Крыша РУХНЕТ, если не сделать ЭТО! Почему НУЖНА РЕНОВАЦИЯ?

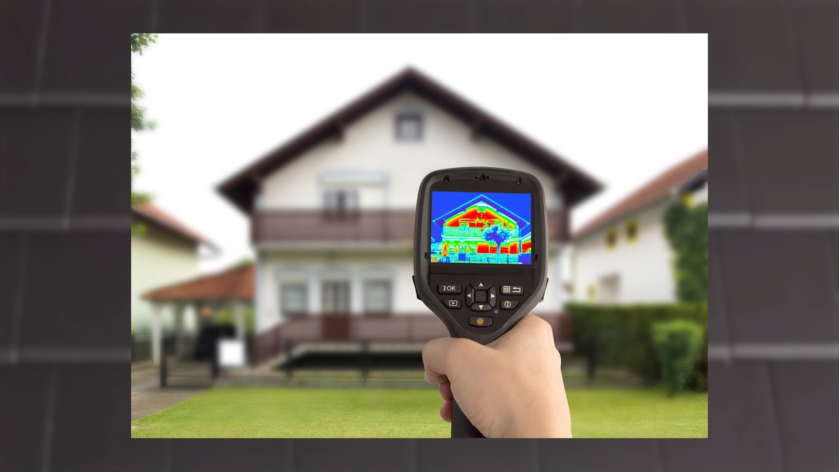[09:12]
Но для того, чтобы тепловизором определить ошибки в утеплении, нужна разница температуры.